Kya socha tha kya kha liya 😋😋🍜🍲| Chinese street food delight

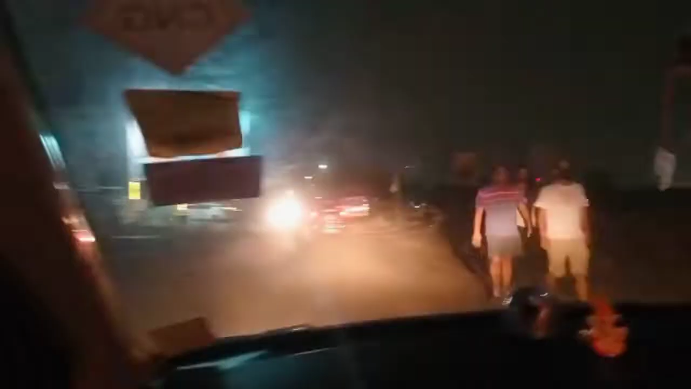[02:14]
सामने कार जा रही है तो अच्छा पाउडर उडाती है जा रही है यह